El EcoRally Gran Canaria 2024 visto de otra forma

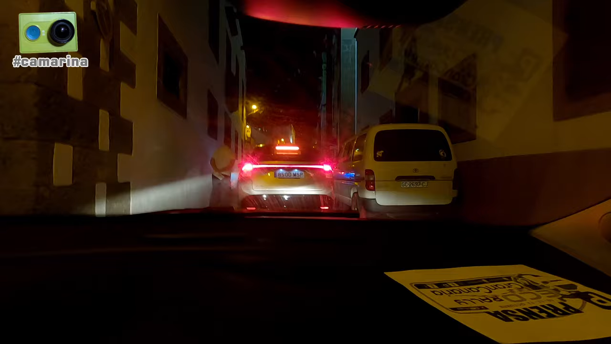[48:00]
Están entrando en el reagrupamiento de Agüimar. Eso es. Después de unos cuantos kilómetros y muchísimo tráfico, hemos llegado. Bueno, estamos en ello. Pues aquí, aquí estamos ya en el reagrupamiento.